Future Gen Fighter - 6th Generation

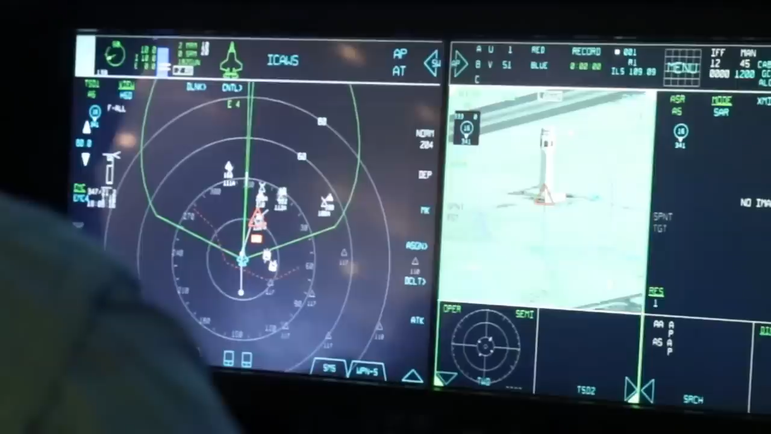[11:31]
Other sensors, such as synthetic aperture radar, powerful visual, infrared, and electro-optical cameras,